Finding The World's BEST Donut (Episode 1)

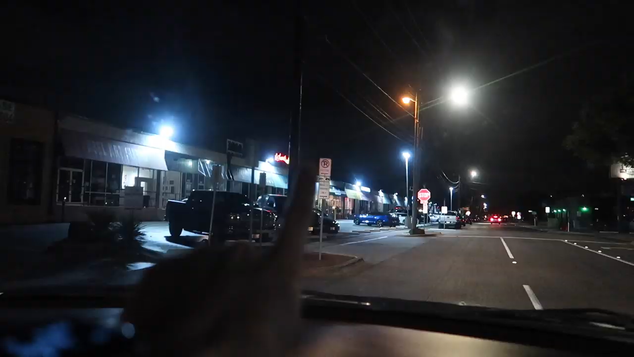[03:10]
I see it! I don't. It's, do you see Hertz Donut Co? Oh yeah, I do. Oh, I'm like, is it close?
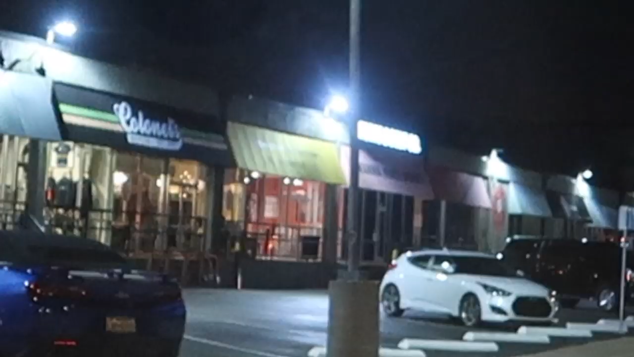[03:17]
Oh no, it's not. The shop next to it is dark, so it kind of looks close.
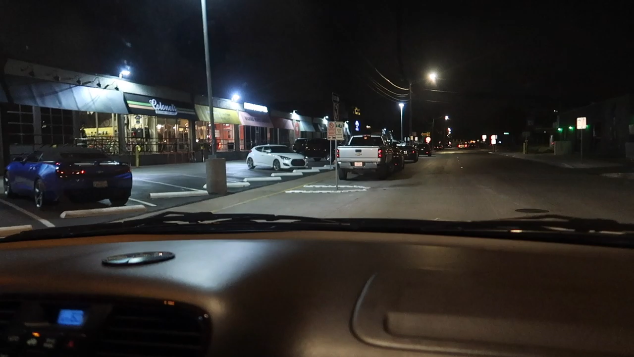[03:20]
Oh my God, that would have been, Could you imagine if we would have driven all this way? There's actually a lot of people out tonight, you guys. I didn't realize.